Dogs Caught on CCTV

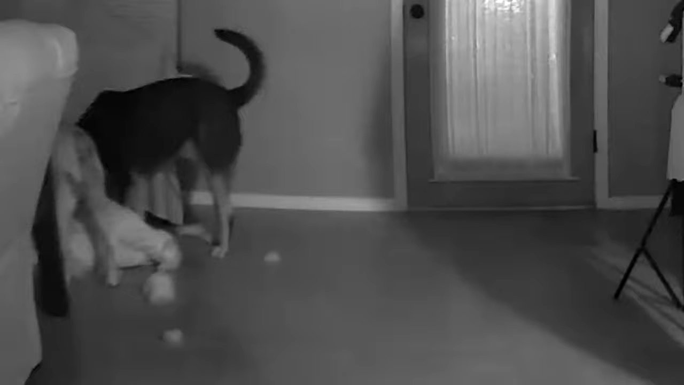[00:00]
Hello, this is Monty. This is what my dogs do when I'm not around. That's Duke, the German Shepherd, pulling his bed out. And there's Tippy coming around, taking a look at what Duke is doing. What are you up to, Duke? There he goes. Here comes Tippy. We want to check this out. And that's Buttercup in the background. My three dogs having a great time.